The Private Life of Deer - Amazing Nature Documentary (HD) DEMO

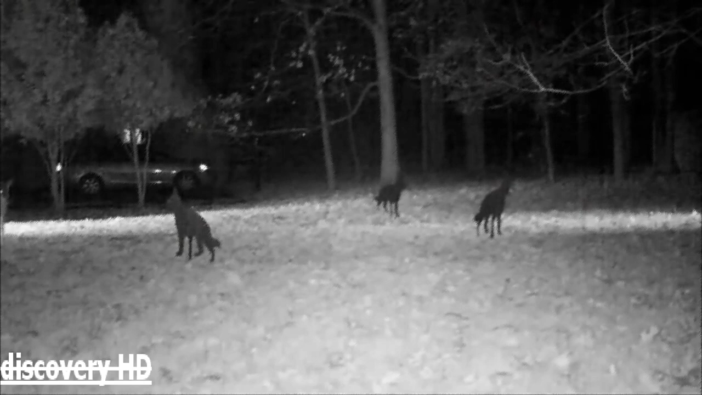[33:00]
there's another deer coming right here going right to the coyote it's like two